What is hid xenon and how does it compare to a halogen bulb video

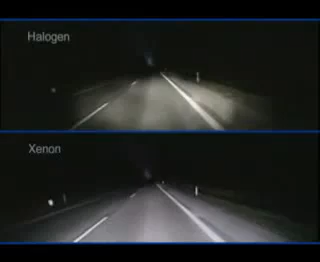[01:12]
Which is progress that makes real sense. Xenon dipped beam light increases contrasts and improves colored vision.